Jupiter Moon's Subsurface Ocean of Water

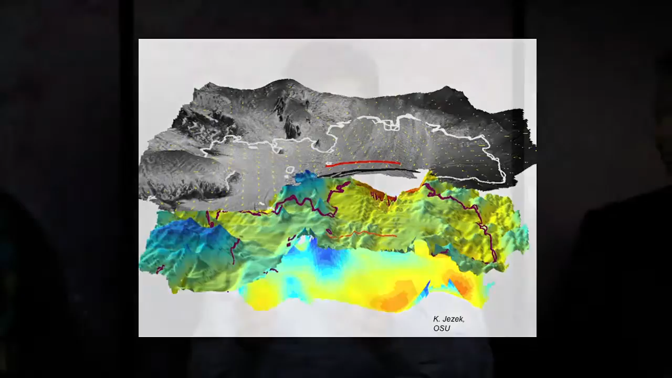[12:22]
This is the Pine Island Glacier Ice Shelf. And this is, we have studied these processes in great detail. And one thing you should realize is that it's not a huge extrapolation to go from what we're doing on Earth to Europa because we have satellites and aircraft where we can study these things all the way down to the base levels. In this case, what you're looking at, the gray is the surface of the ice shelf, which was shot by LIDAR from an aircraft, literally a little laser rastering over the surface.
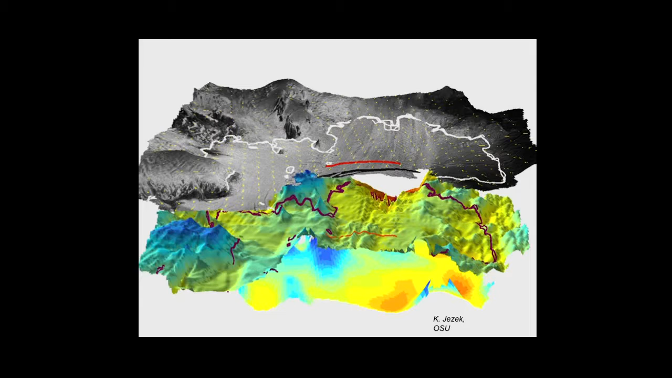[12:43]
Underneath that, the next layer, that kind of mountainous colored stuff, is the base of the ice shelf, which was with radar. As amazing as it sounds, we can put a radar under an airplane and map the structure of the ice and the bottom of the ice. Under there would be the ocean, and then the bottom is actually the sea floor, which we map by a gravimeter. It's really important to us because, again, like the Europa case where you have warm water that's causing melting and fracturing in things,